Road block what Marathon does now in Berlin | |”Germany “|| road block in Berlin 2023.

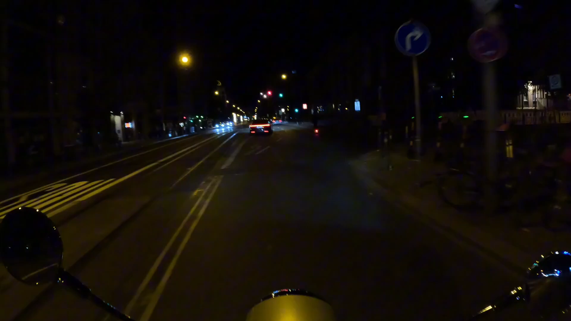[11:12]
रश था उस वजह से, तो लोगों ने जो है ना आए, खाना खाया, खाना खाने के बाद में काफ़ी यानी कि आज ऊपर वाले काम से ना बस अल्लाह का शुक्र ही है ठीक हो गया,
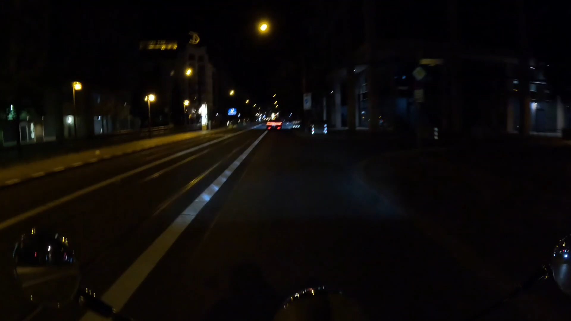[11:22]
ठीक है जिस तरह कल हुआ था ना उस तरह नहीं हुआ। यहाँ पे आप लोगों को मैं बता रहा था ना पहले कि यहाँ पे हर होती है डिस्को वगैरह, ये देखो
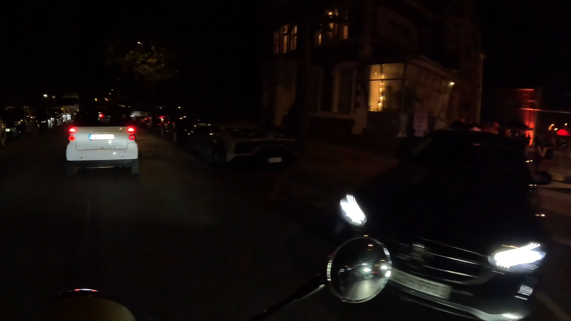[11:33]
यहाँ पे जितने भी अमीर तरीन ज़्यादातर जो है ना वो ही आते हैं। गाड़ियों की लाइन चेक करो लगी हुई है, ओ तेरी की करण डे है,
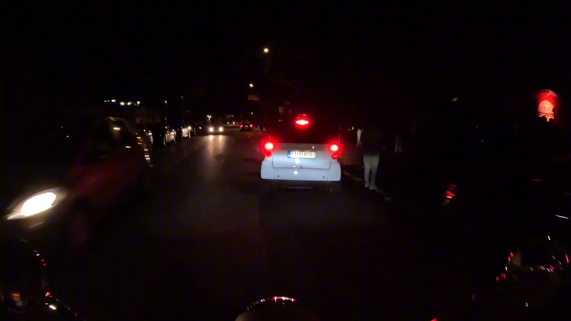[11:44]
ये देखो ये सारी लाइन लगी हुई है डिस्को के अंदर जाने के लिए।